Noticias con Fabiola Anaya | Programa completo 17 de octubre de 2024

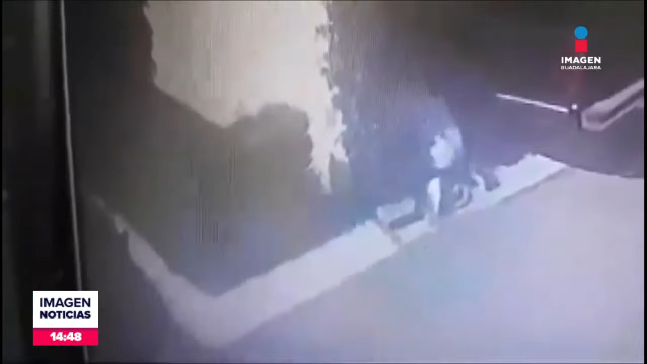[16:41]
también circuló otro video que fue captado por una cámara de seguridad ubicada en la colonia Altos Quintas de Zapopan.